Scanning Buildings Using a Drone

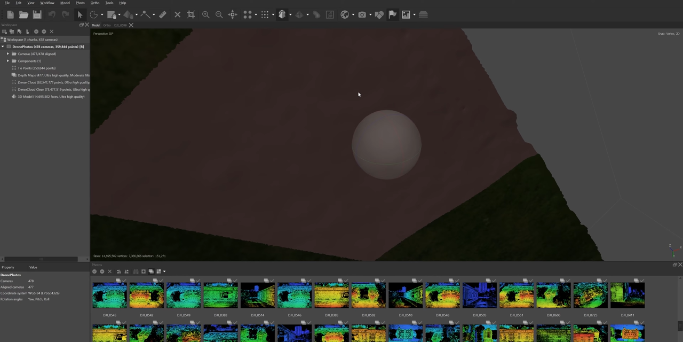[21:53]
oh and it became a little bit smoother so you can use this to minimize variation in grass especially if you're going to cut it afterwards and replace it with i don't know v-ray grass or if you're going to use it in lumion okay so the next stop would be to create the texture the way we do this as
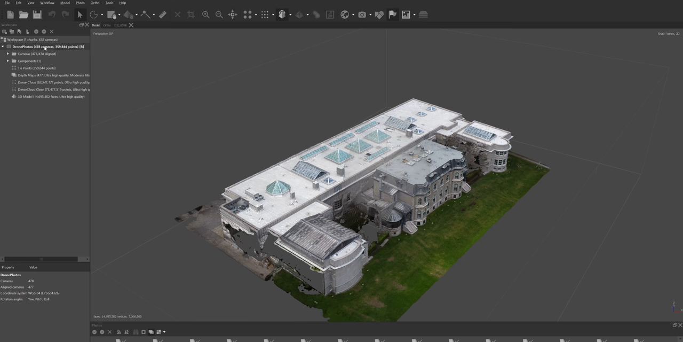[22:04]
usual go to your chunk right click process build texture so now we just want to make sure that the
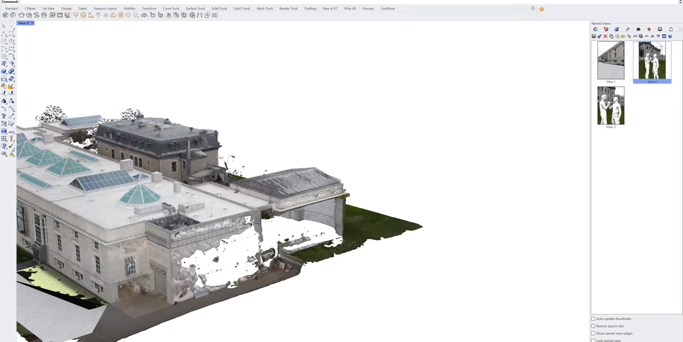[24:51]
i wanted to give you just a quick example of something
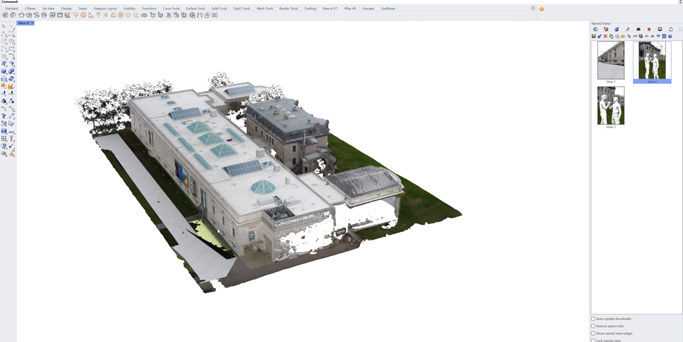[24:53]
you can do with the 3d model in this case i'm using rhino and i have really few simple things happening